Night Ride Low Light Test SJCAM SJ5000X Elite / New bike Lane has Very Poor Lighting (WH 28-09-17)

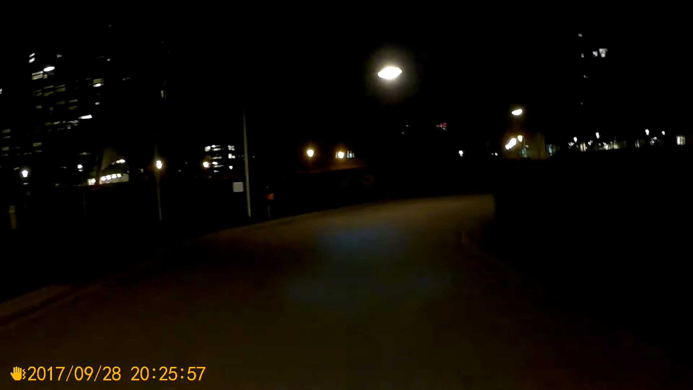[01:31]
... ... As you can see there is also lights everywhere. Buildings are lit, street lights.
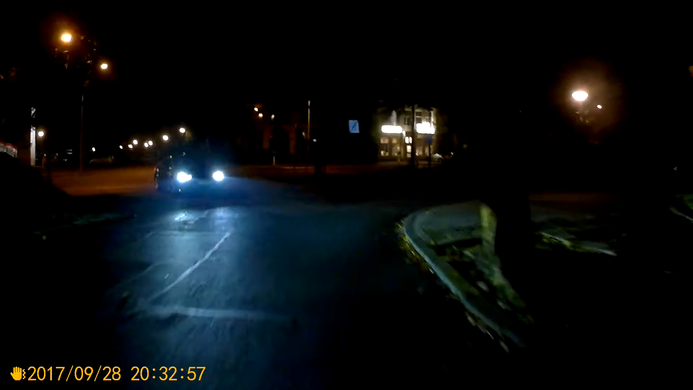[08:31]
But the same is that when I would be riding outside of the city, where the light was not as good as here,
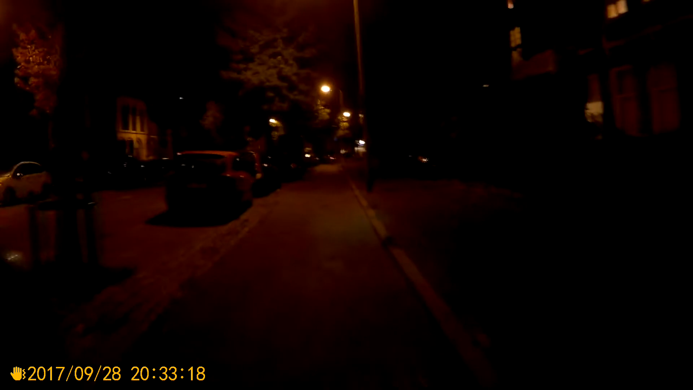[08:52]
then I would change to another bike light. Bike light with more power, more lumens, and rechargeable, but the thing is working on batteries. I have spare batteries with me, by the way, but
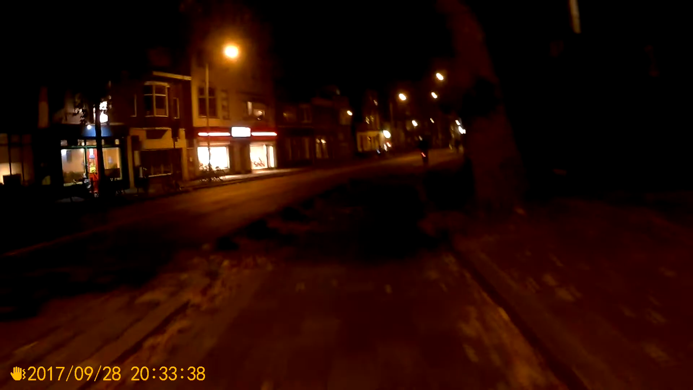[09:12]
that's sure what I would do. Not only to be visible outside when it's dark, but this comes to the matter that you can see for yourself some things.
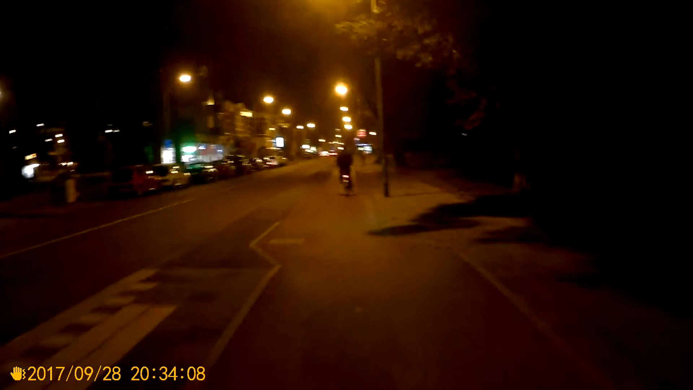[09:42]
As you can see also some yellowish street lights. Make a left here.